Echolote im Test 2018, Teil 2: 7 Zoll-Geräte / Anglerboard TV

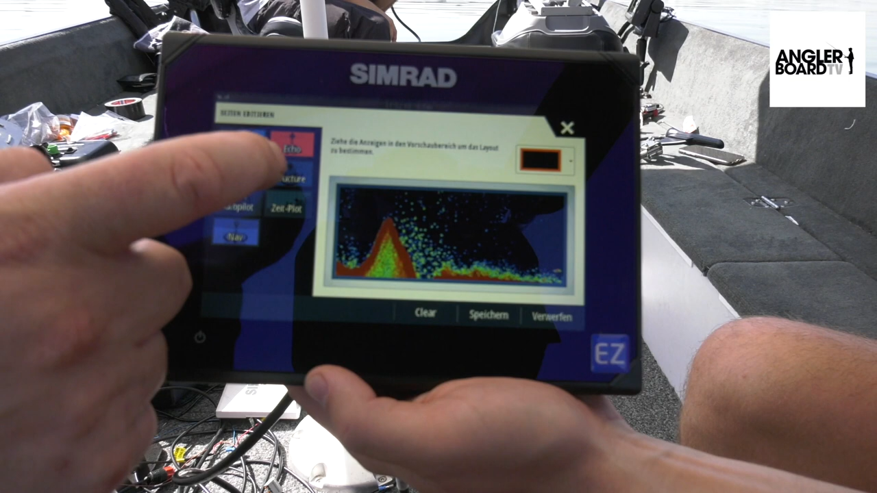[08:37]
Ich ziehe mir Struktur da rein. Das ist auch relativ einfach gehandhabt, wenn man das dann so selbst konfiguriert.
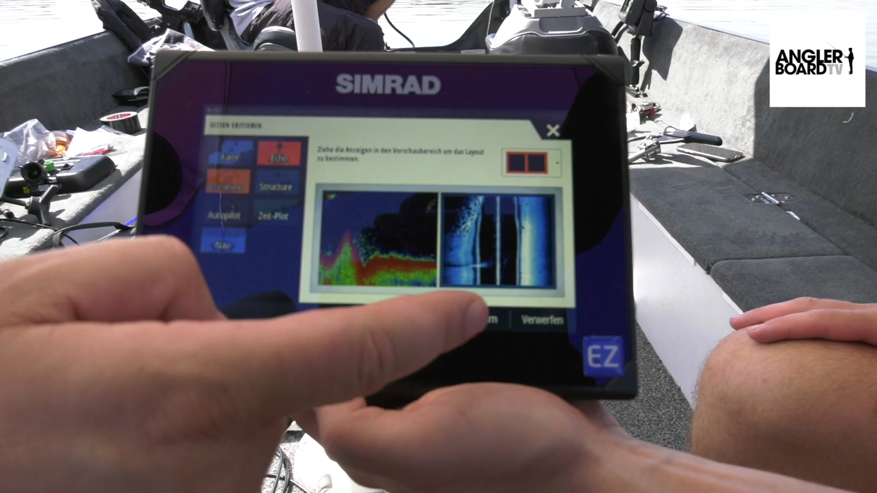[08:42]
Genau, Drag & Drop funktioniert wunderbar. Jetzt gehe ich auf Speichern. So, und jetzt haben wir allerdings wieder eine Besonderheit.
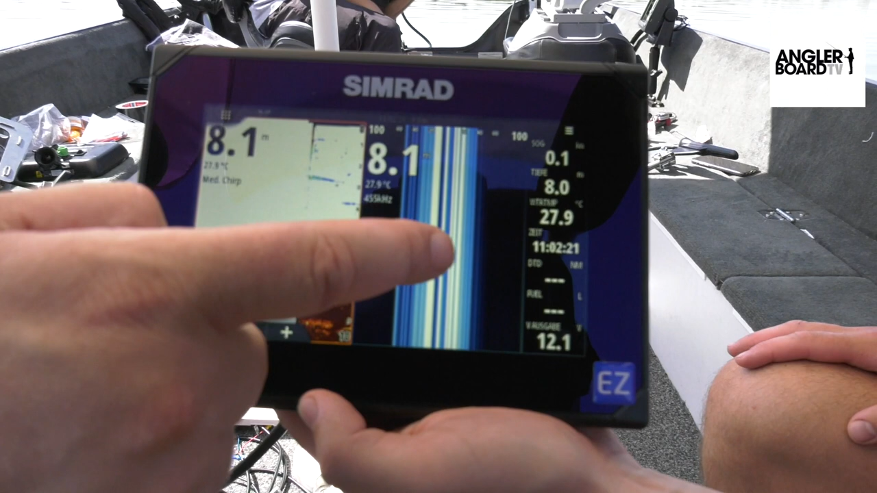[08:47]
On screen: water 27.9°C
Wir können ja, wie gerade auch, hier diese Fenster aktivieren, wenn man sie antippt.
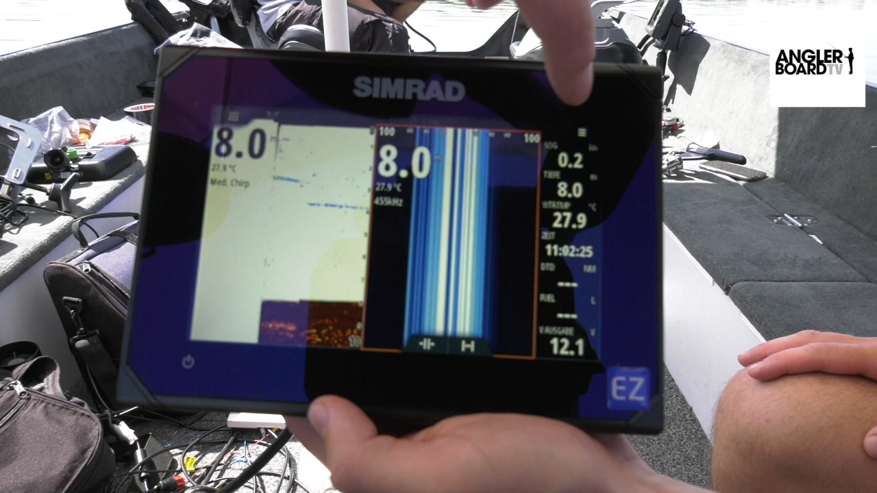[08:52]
On screen: water 27.9°C
Also einmal möchte ich natürlich hier jetzt keinen Sidescan nutzen, sondern nach unten schauen. Aber jetzt müssen wir gleich noch was machen.
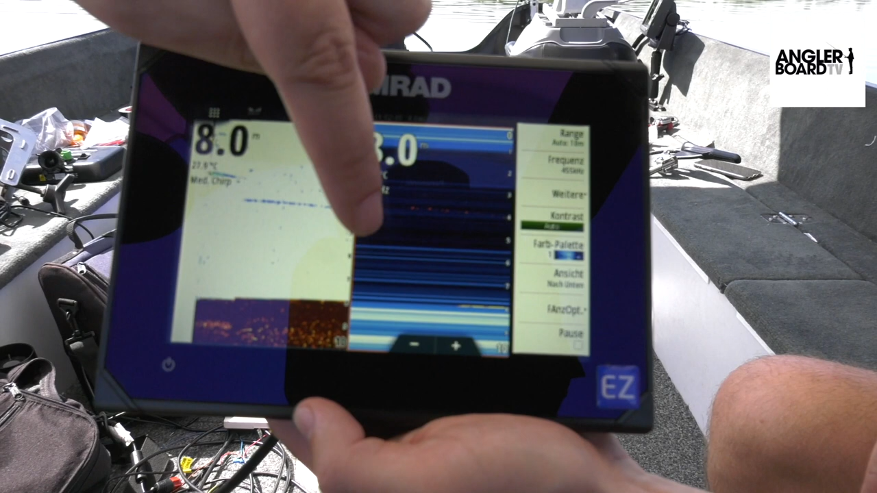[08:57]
On screen: depth 8.0 m
Denn, wie man sieht, sehen wir hier quasi gar nichts. Und woran liegt das? Denn das Gerät steht jetzt auf Medium Chirp.
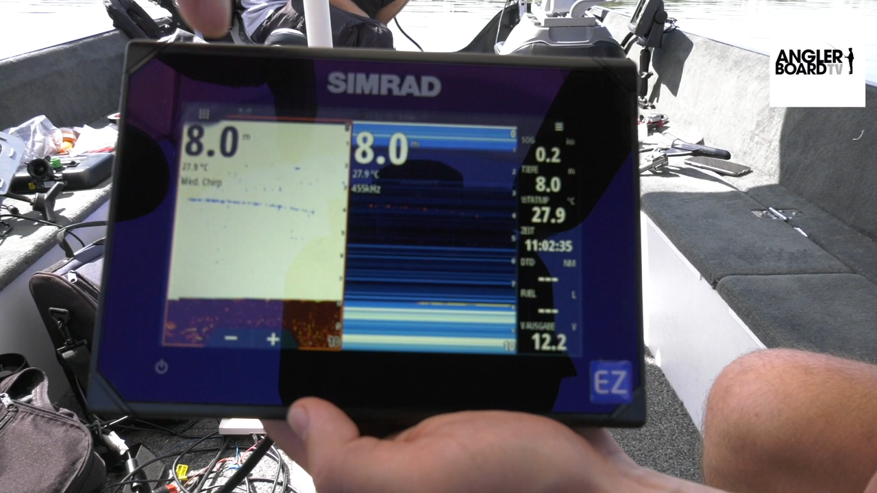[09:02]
On screen: depth 8.0 m, water 27.9°C
Und die können jetzt nicht Chirp-Funktion gleichzeitig mit Downscan. Dafür schalten wir einfach hier die Frequenz, wie bei den anderen Geräten gerade auch, auf die 200 Kilohertz um. Und dann wird er parallel quasi funktionieren. Das ist dann kein Problem. Und wie man jetzt sieht, verändert sich auch schon das Bild. Ja, wir haben jetzt nicht mehr diese langgezogenen Streifen, sondern jetzt haben wir ein reelles Downscan-Bild. Wesentlich detaillierter auf jeden Fall.
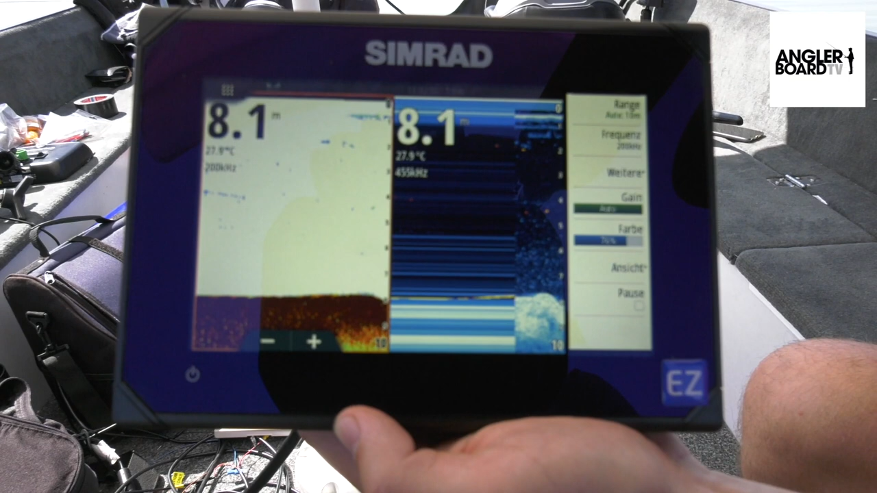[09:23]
On screen: water 27.9°C
Ja klar, weil er einfach nicht Chirpen kann gleichzeitig mit dem anderen.
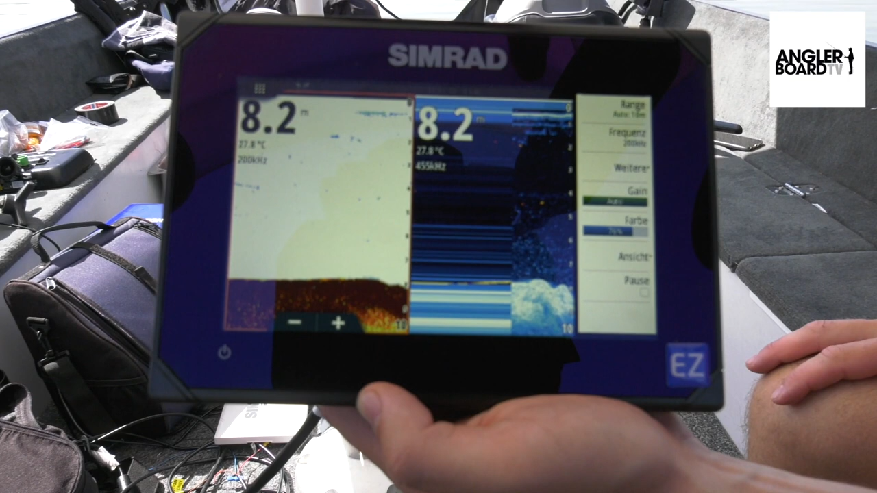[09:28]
On screen: depth 8.2 m, water 27.8°C
So, Menü kannst du versuchen, wenn du es so wie gerade rausschieben. Ja, na, versuch. Könnte ich ja mal versuchen von hier.
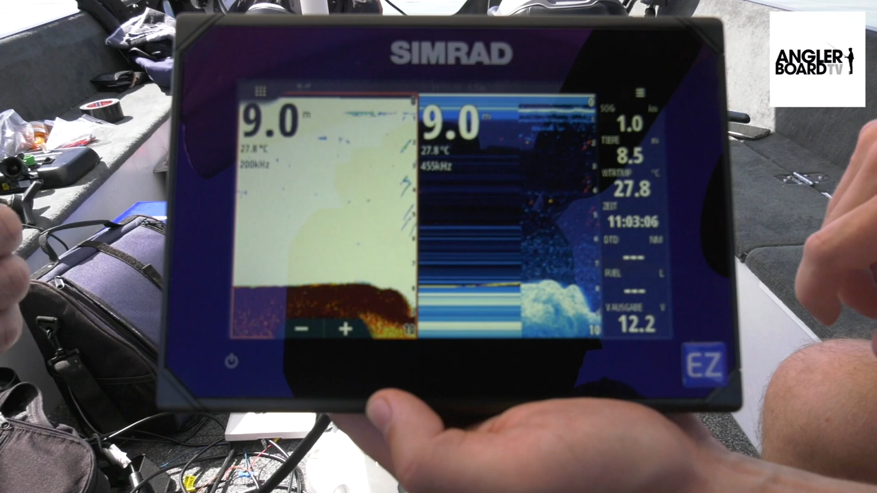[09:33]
On screen: water 27.8°C
So, jetzt ist das Menü weg. Aber wie du siehst, haben wir hier so eine Instrumentenanzeige quasi.
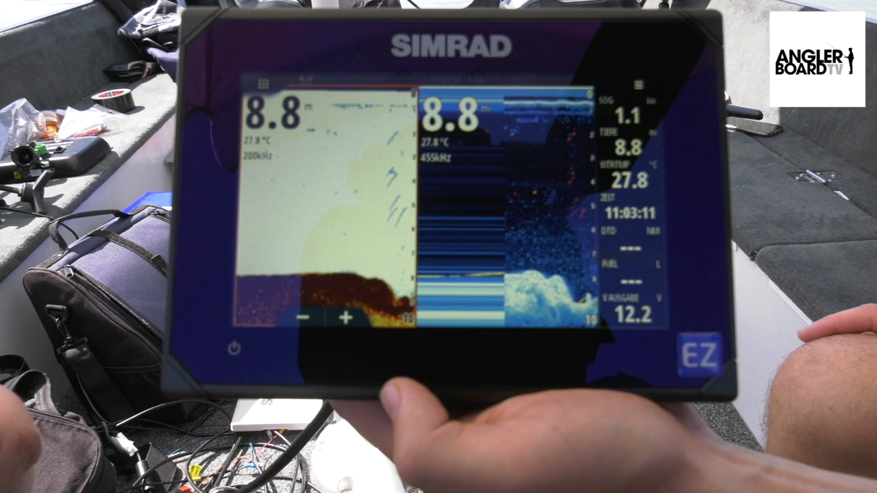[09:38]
On screen: water 27.8°C
Und um die ausblenden zu können, das geht auch, einfach nur ganz kurz Power drücken, die Instrumentenanzeige raus und siehe da, wir haben das volle Bild. Wer es möchte, kann es drin lassen, wer es nicht möchte, kann es rausschalten. Jetzt geht es auch schon Richtung Versuchsobjekt.
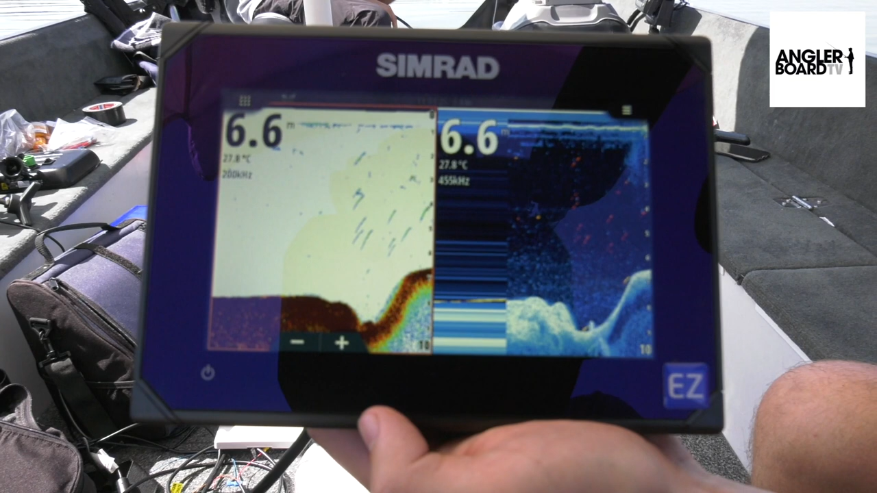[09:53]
On screen: water 27.8°C
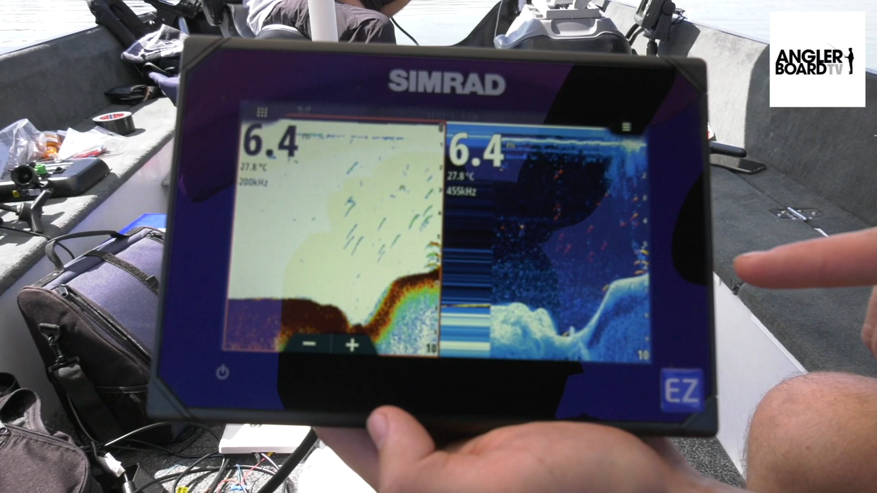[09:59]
On screen: water 27.8°C
Da sehen wir im Downscan auf jeden Fall wirklich sehr, sehr gut.
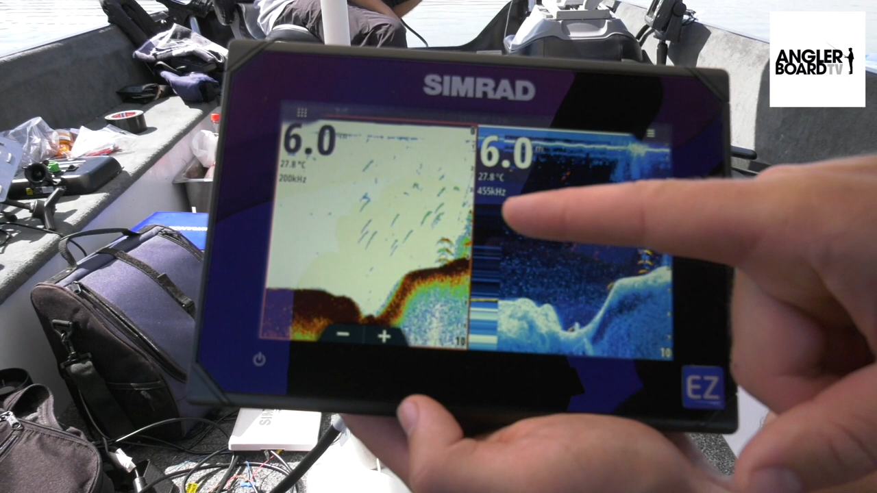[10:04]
On screen: water 27.8°C
Und auch im ganz normalen 2D. Ja, wir haben deutliche Sicheln, richtig schön Farbabstufungen drin zu erkennen. Also Orange ist ein starkes Rückecho, also die Bälle geben mehr Rückecho als der Gummifisch mit dem Schwimmkörper. Und da haben wir natürlich auch im Rechten auch wieder die Fish-Reveal-Anzeige, wo die quasi im Downscan-Bild leuchten.
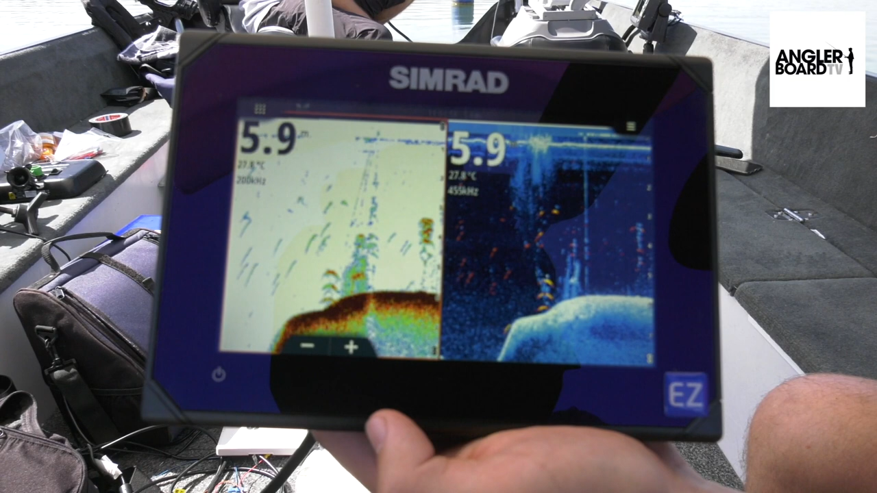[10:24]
On screen: depth 5.9 m
Ja, wir haben jetzt das Hummingbird, das ist die größere Version. Als nächstes Hummingbird Helix 7, also 7 Zoll, 7 steht für die Zollgröße vom Bildschirm.